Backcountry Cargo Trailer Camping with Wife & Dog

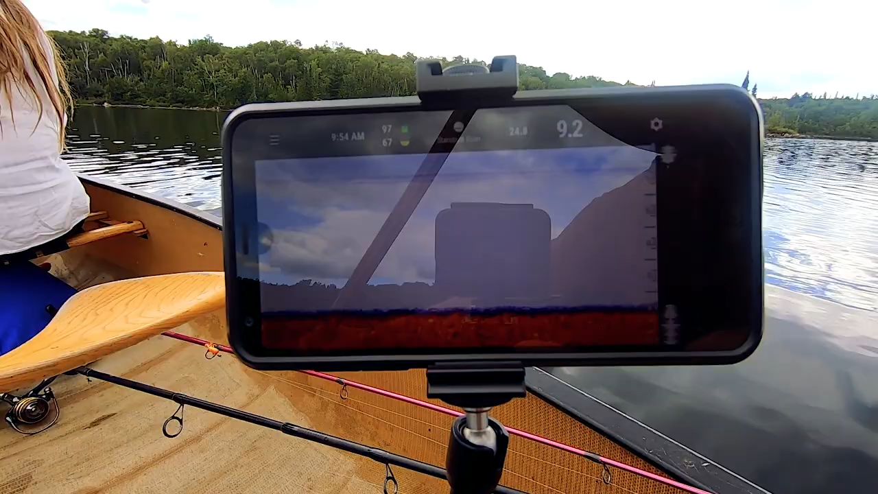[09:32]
so we're currently nine feet is the depth just I'm not marking anything so keep going until we see something probably set trolling line I put this Scotty Ram out up front for you
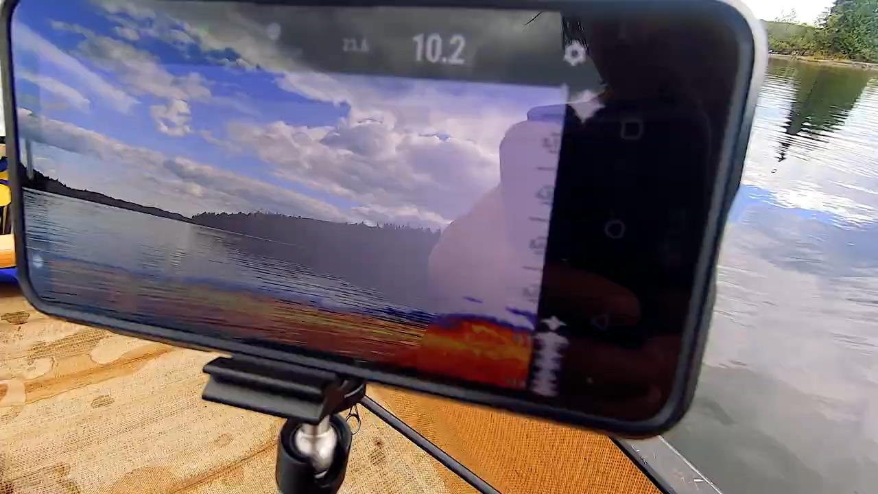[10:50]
so I am marking some stuff right underneath us so just drop down oh yeah there's a good mark right there right
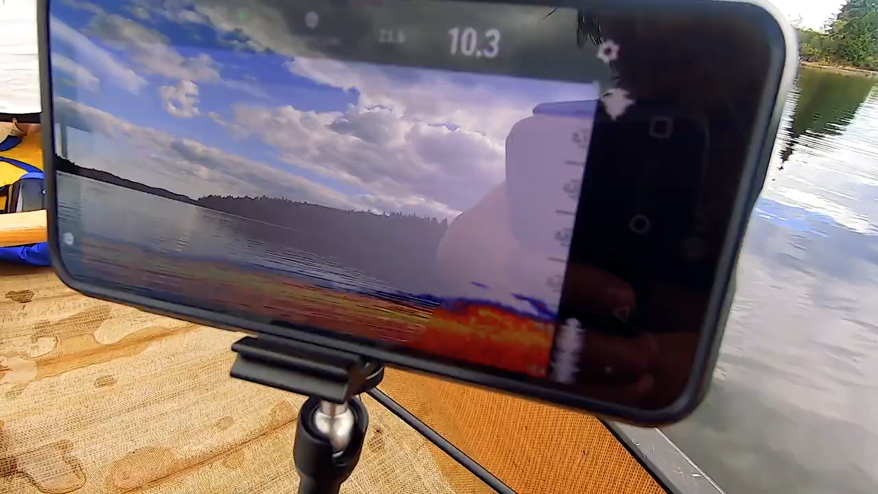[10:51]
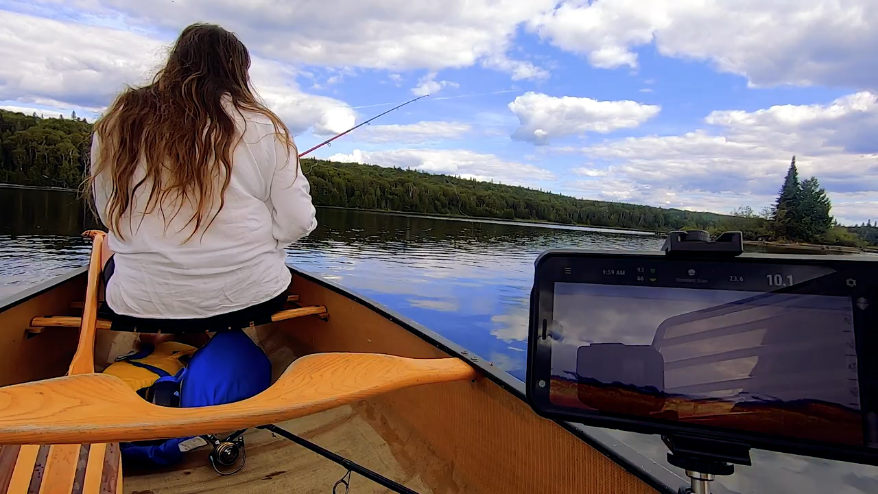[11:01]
underneath us you got a fish on? oh it's a little baby